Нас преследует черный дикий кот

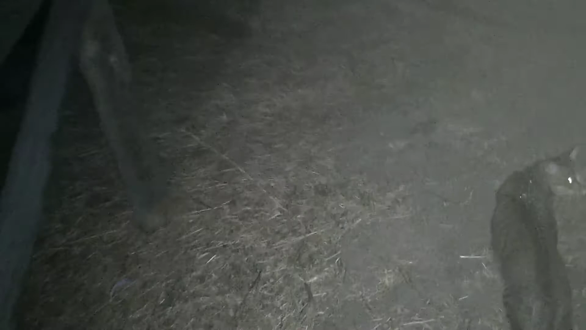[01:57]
где нет ни людей не собак до машины вот тоже он отвлекается